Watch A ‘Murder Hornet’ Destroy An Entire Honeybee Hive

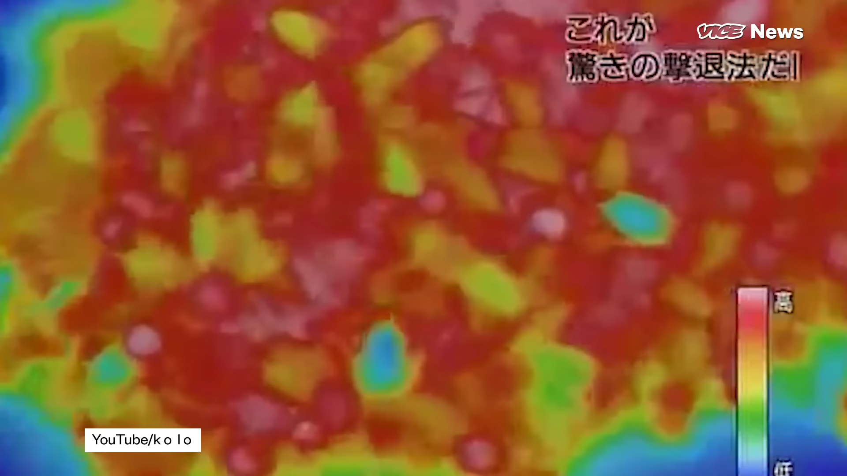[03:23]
and then just through their own metabolism will raise the temperature and actually flood it with carbon dioxide. Sadly, the Western species of honeybees found in North America do not have those powers.